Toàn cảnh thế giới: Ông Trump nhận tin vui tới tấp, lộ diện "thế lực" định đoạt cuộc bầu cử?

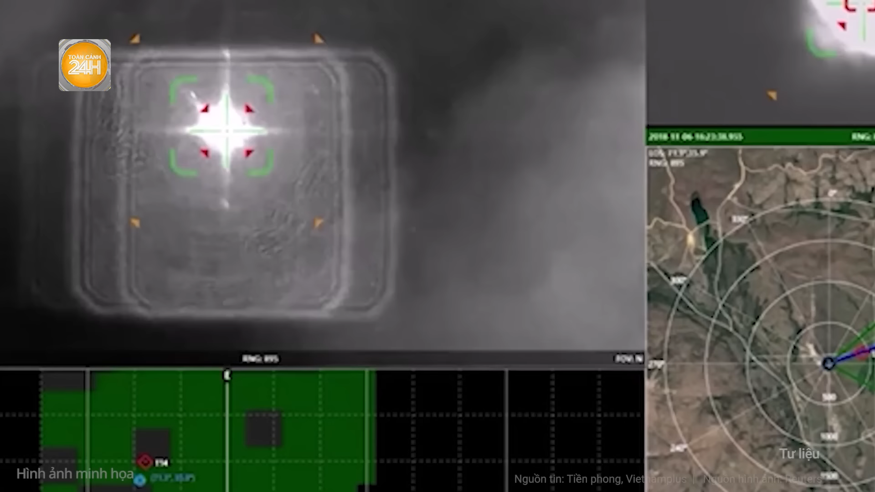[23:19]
Công ty Queenet-Q của Anh cũng thể hiện những thành tựu của mình trong lĩnh vực này Vũ khí laser
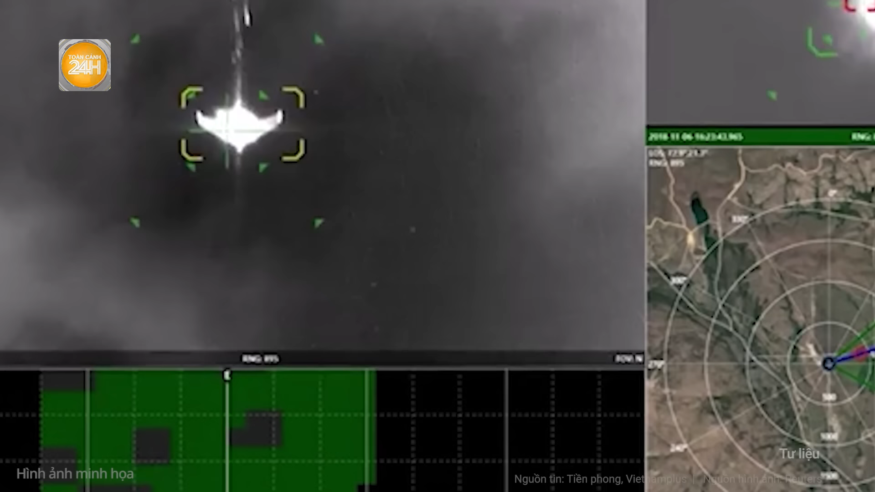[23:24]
của Queenet-Q đã đánh chặn thành công các máy bay không người lái trong điều kiện chiến đấu thực tế